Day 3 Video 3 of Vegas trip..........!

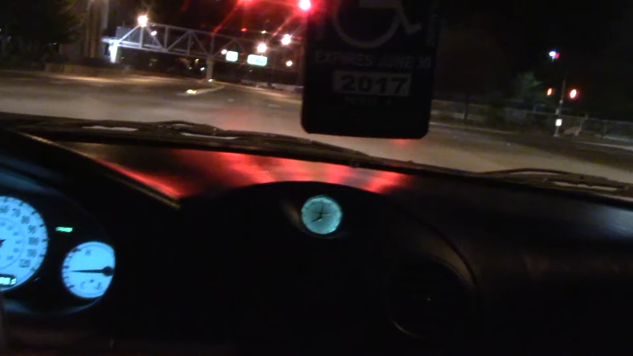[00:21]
Nobody. Look at all that parking. Nothing. There's just the hardcore, crazy ass gamblers there.
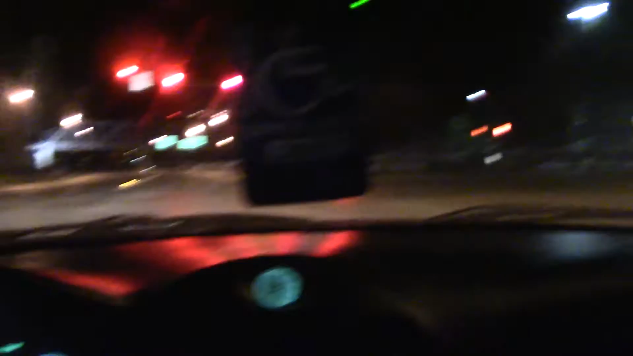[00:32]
There's a few that take a shuttle bus from which competes during the week and go over here to Denny's. But they've got slots. You've got to go around back though. The roller coaster only runs on weekends. And the shuttle that goes across the over the freeway only weekends.
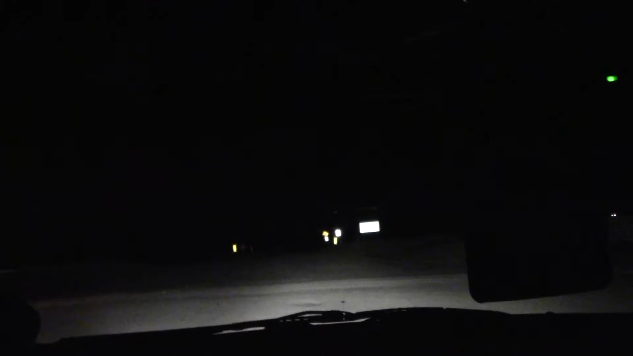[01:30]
This is the Nevada Energy. This is their solar power.
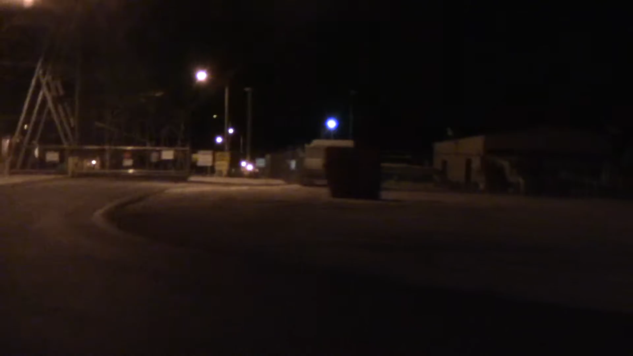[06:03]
Soylent Green is people! So here I go down in the Prim Valley. You know, actually, I've had a good time.
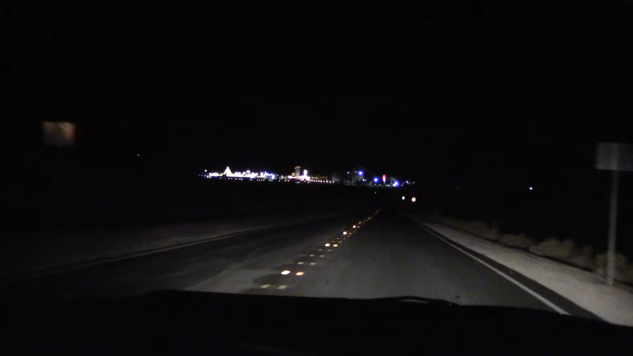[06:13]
I've talked to a bunch of people there. Hell, this is actually better than Gold Strike. It's cheaper, number one. Number two, rooms are nicer because they're newer. Four, and three, there's a lot more to do. I mean, it's all shut down, but you can still go there. Like Prim, all the white lights, that's open. There's stuff there. I haven't gambled yet.
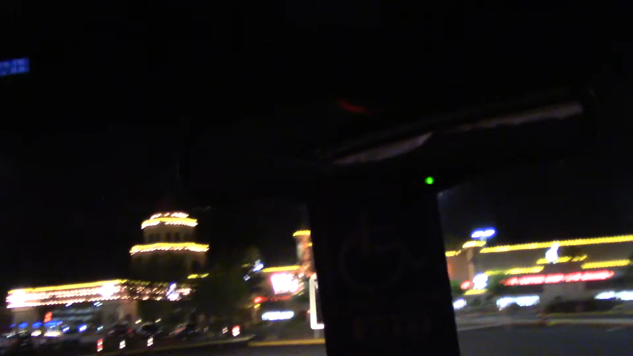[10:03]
And here's where I'm staying. Whiskey Pete's.